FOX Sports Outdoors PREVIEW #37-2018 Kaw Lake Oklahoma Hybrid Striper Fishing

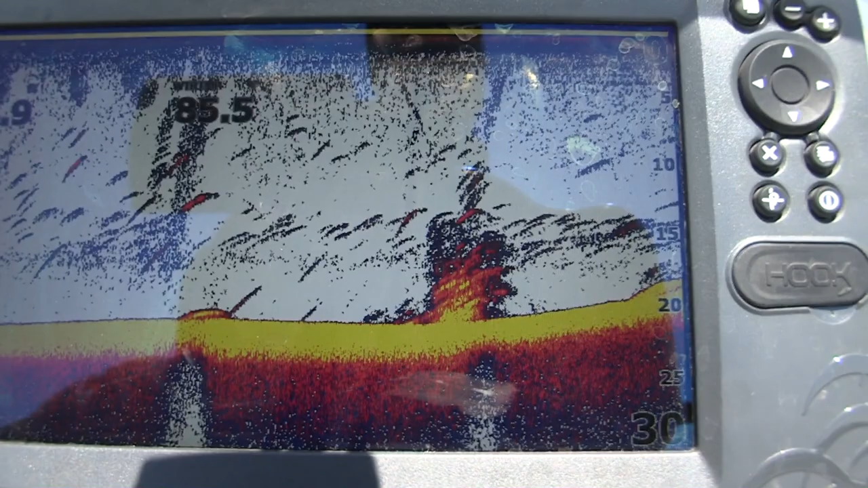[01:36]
And I'll show you what a couple of the shots of this brush look like, just so you know on my Lowrance hook 2 unit here.
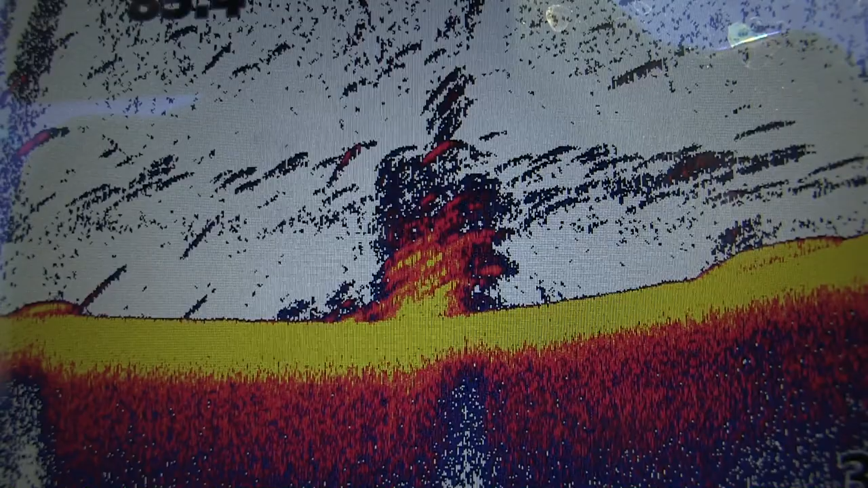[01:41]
But just subtle brush.
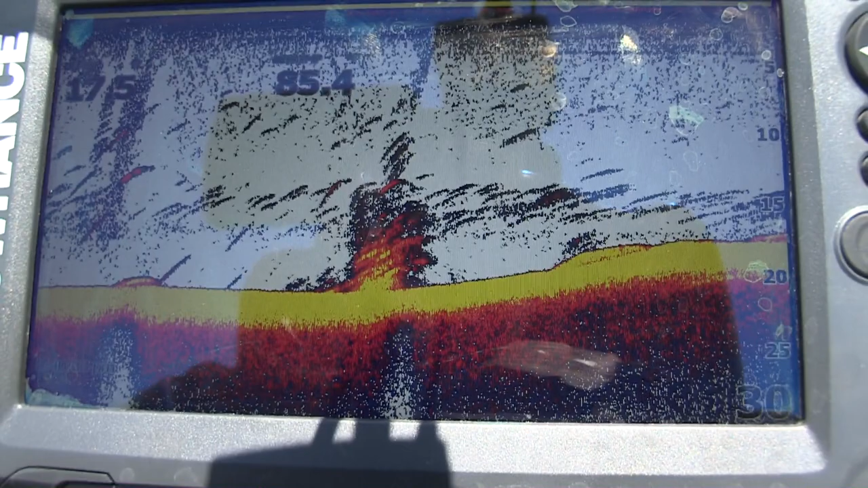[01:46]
Not giant brush piles, just little pieces of brush and it's plenty to hold great big crappie. Hang with us.